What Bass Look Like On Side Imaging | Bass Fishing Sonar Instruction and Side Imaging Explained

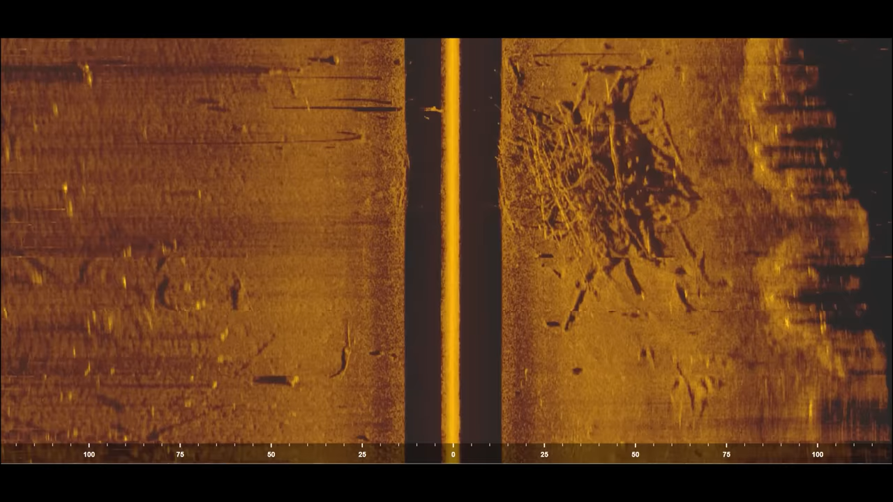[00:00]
What's up y'all? Welcome back to Fish the Moment. So a few months ago I made a video about how to interpret side imaging
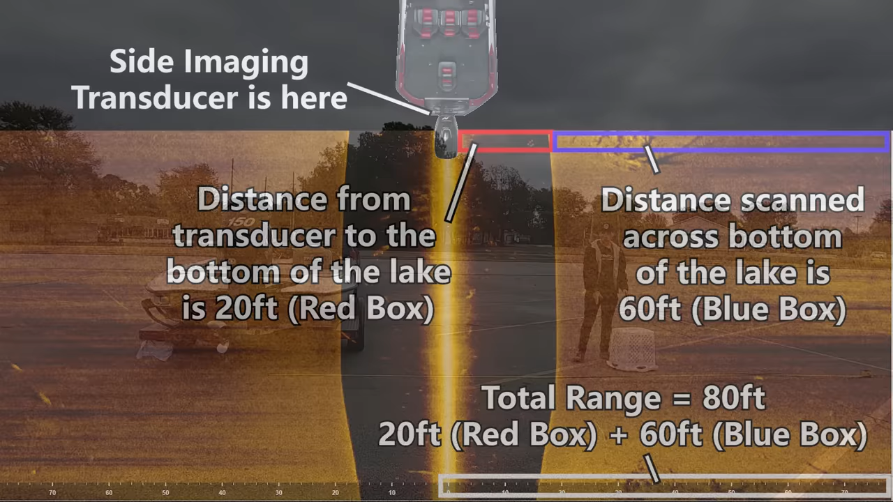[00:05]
and how to understand where objects are relative to your boat when looking at the side imaging image.
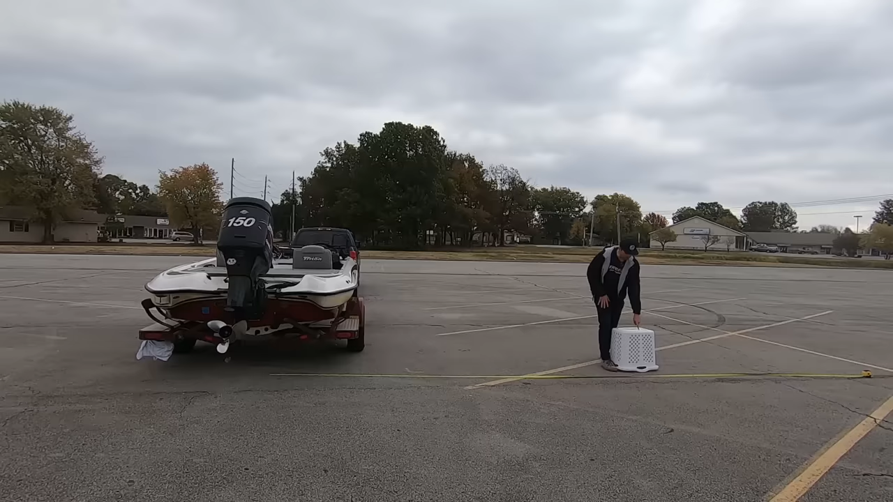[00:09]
In this video I want to go one step further and
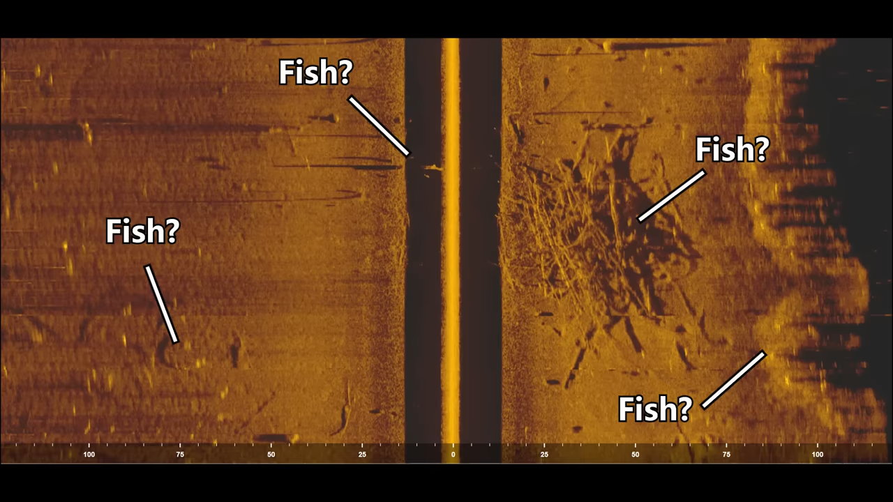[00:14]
explain how you can actually identify bass or fish on your side imaging image. So let's get into it.
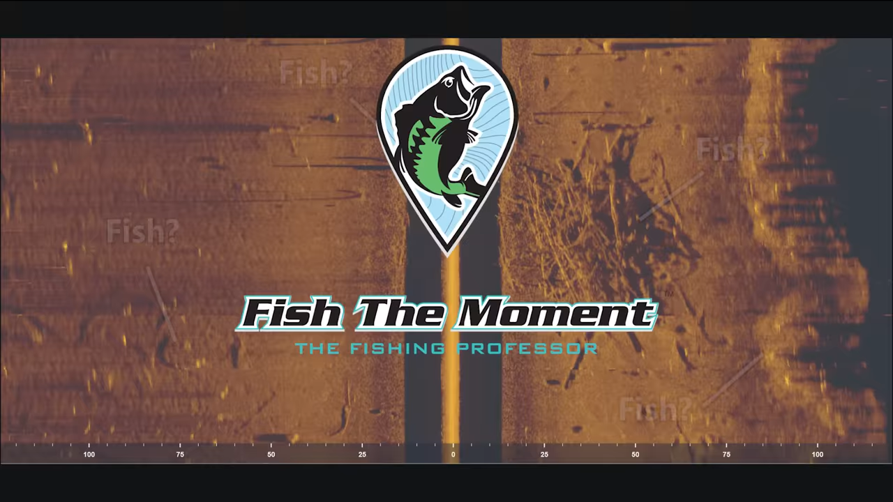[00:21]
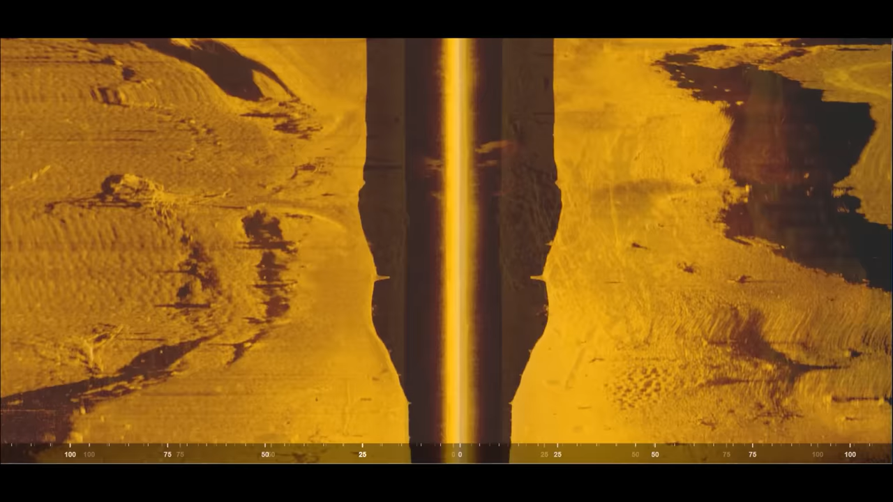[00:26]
So the first way to identify fish on side imaging is to look for dots in the shadows of objects and this is kind of a confusing concept and it's hard to explain by just looking at
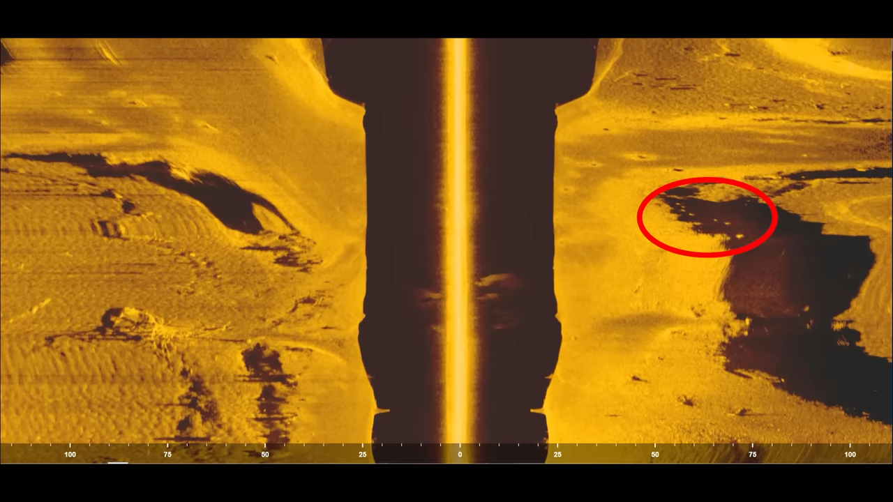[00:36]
this flat image and so I'm actually going to jump over to my studio and give you a real life example of what I'm talking about.
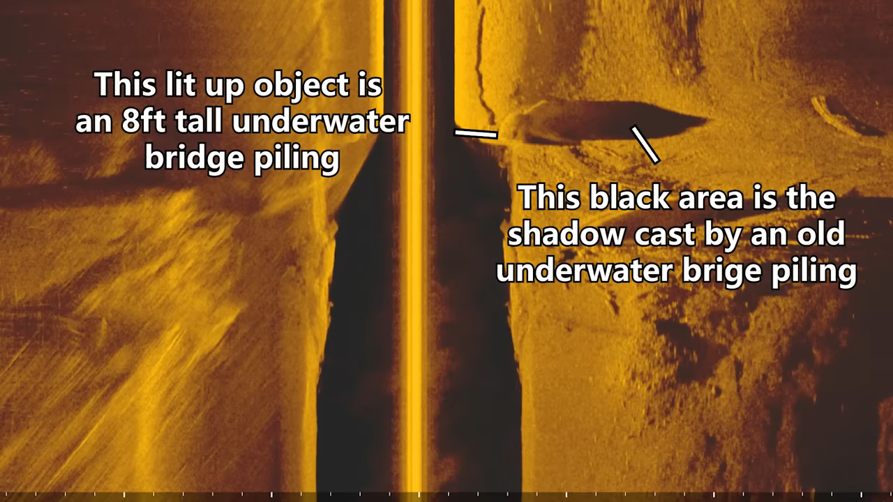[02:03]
sometimes your side imaging image may not be super clear and so you might not be able to pick out if it's
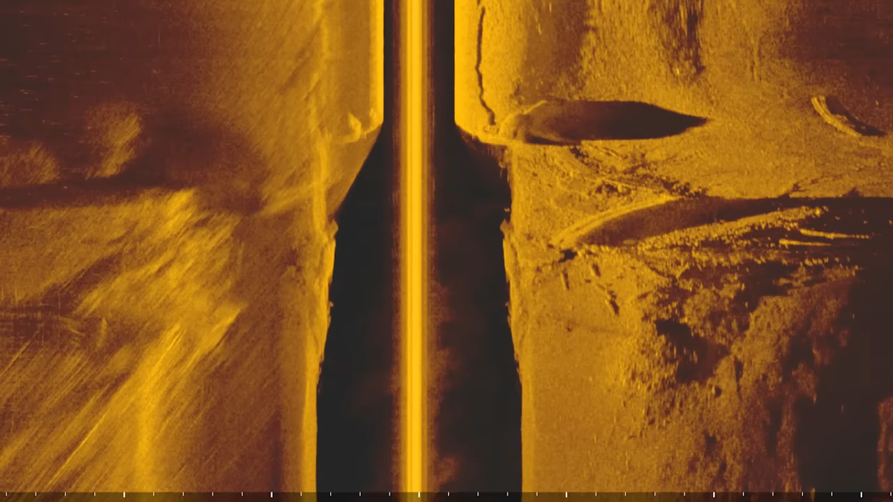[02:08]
a rock or a stick or a stump but usually these shadows are pretty easy to identify especially if you have
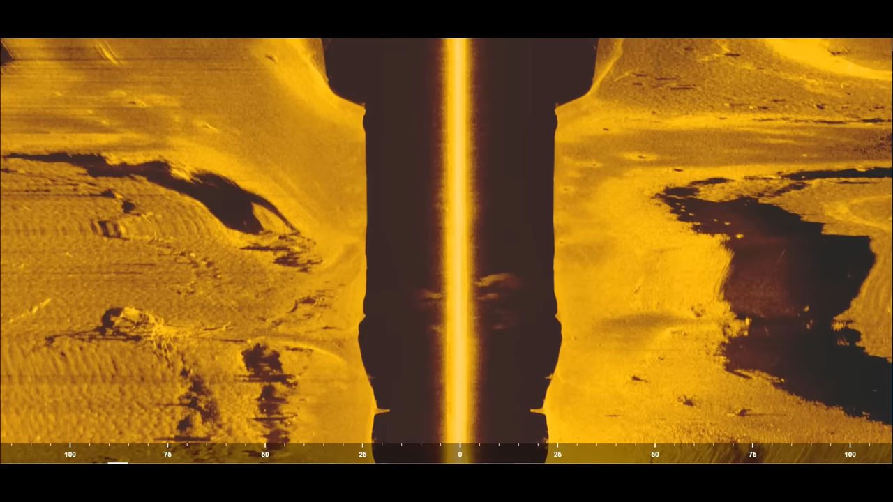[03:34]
to an actual side imaging image and if we take a look at an image here first thing i want to make sure you understand is that the beam of the side imaging transducer originates from this bright line in the center of the screen so in my real life example this is where
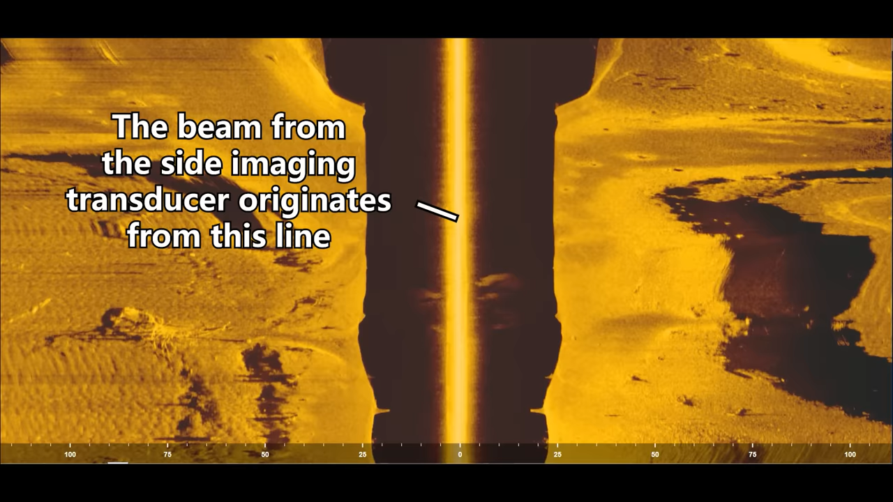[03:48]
the flashlight would be and then the flashlight is going to shine left and right and everything that the transducers beam hits is going to show up in color and then everything that is behind an object is going to be a shadow which shows up as black
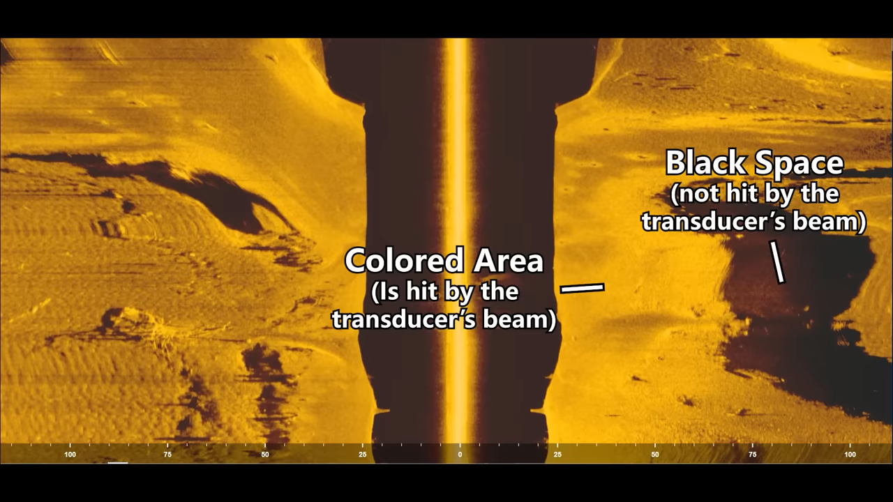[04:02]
space and so here's the black space here's the colored area so now that we've
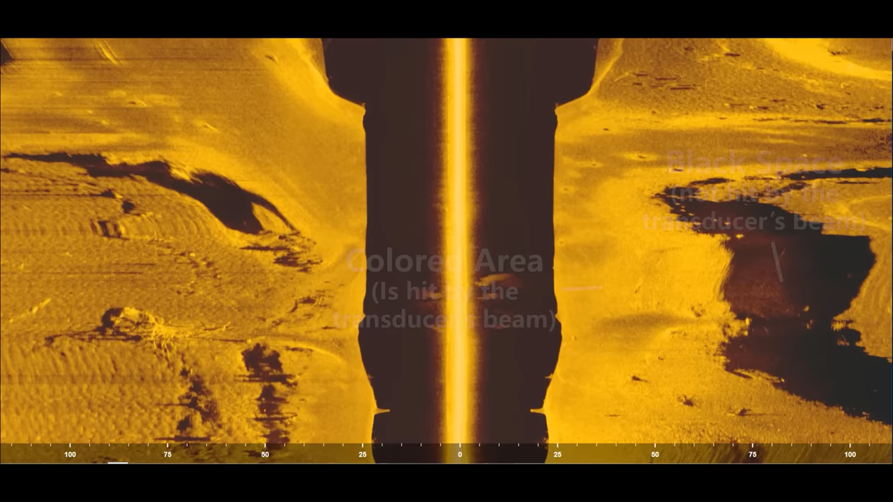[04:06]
sorted all that out let's look for some fish in this image and in this image the fish are right here
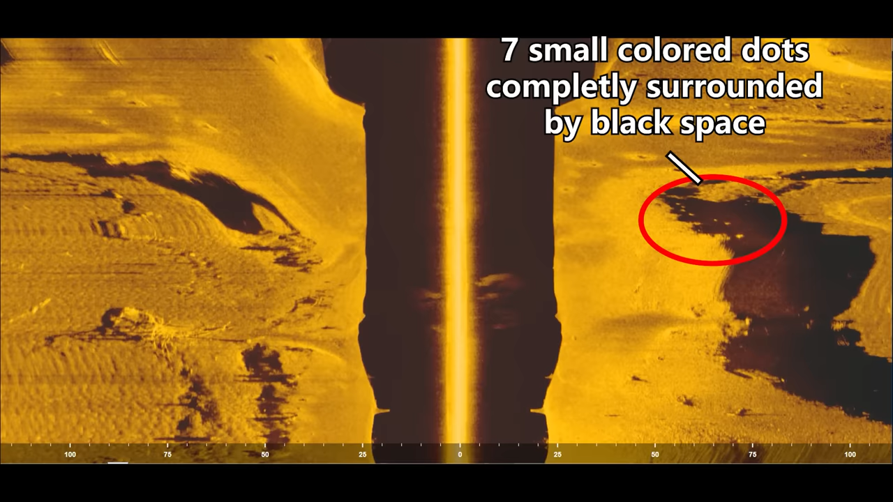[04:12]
they are these small dots that are showing up on top of the black space and they're right
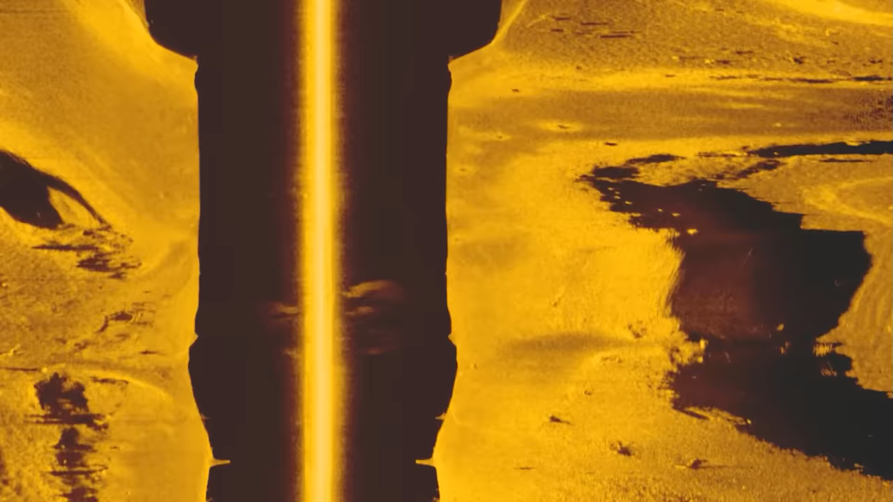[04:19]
next to a bright object and this bright object is actually
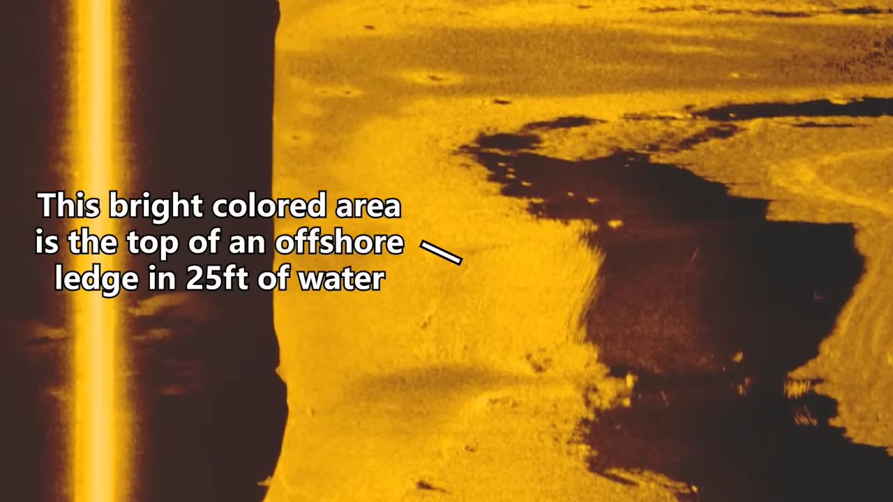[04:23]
an offshore ledge and so the top of this ledge is in 25 feet of water and then it drops off from 25 feet into 50 feet of water and you have this big black shadow which is being cast because the top of the ledge is in 25 feet the bottom of the creek channel is 50 feet and so there is this elevation change and so the
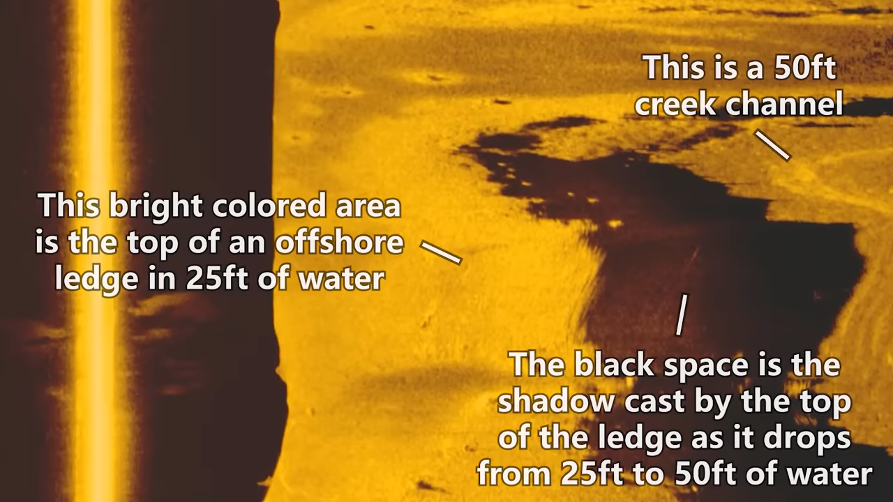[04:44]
light from the transducer can only hit the top of the ledge from this angle it's not hitting the middle of that creek channel and so what this means
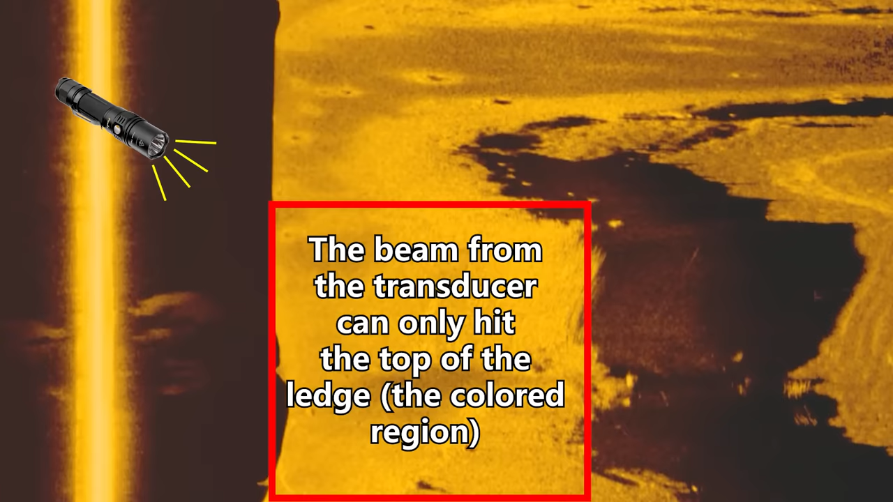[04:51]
is that you're going to have that shadow being cast and then everything that shows up in
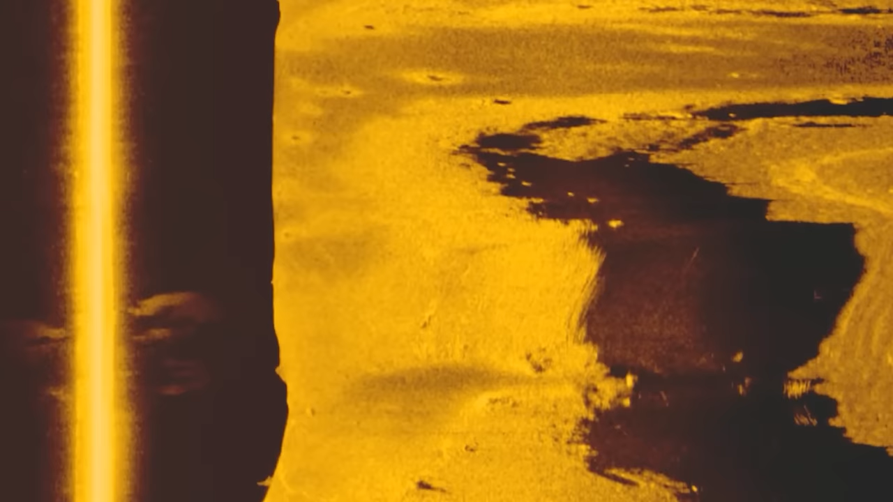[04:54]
that black space is either going to be floating debris or fish and so in this case
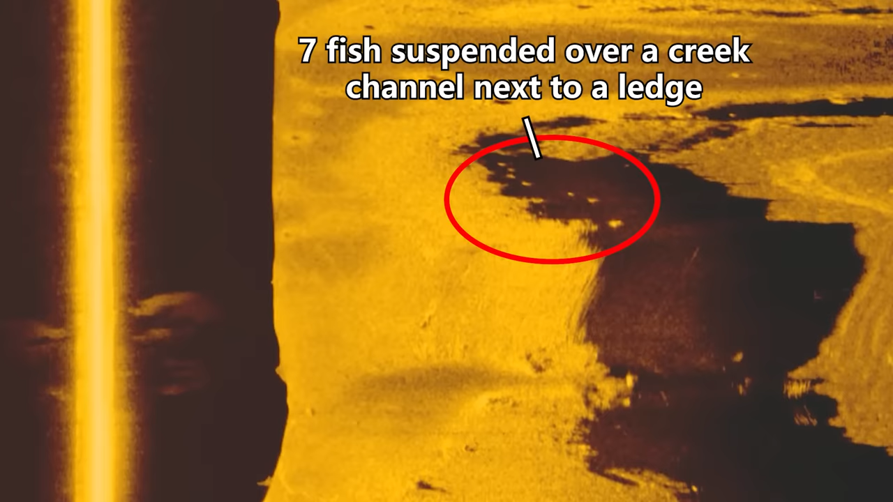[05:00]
we have some fish that are suspended on the edge of that ledge just over the creek channel and so if we